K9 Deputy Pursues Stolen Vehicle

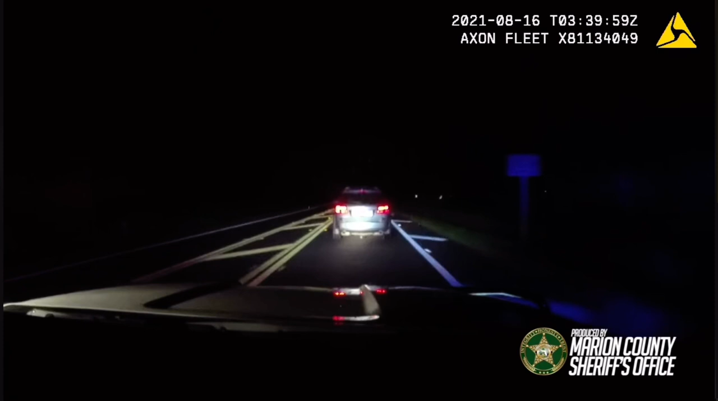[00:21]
I tried to box him in, but he got out. It looks like there's at least two occupants for 1031 northbound on 314. Speed's about 80, very, very light traffic, obviously charges a big signal to him. We're still moving, but the passenger, I think it's a front-wide passenger, keeps opening the door like he's gonna bail. I'm not sure what's going on. We're still northbound.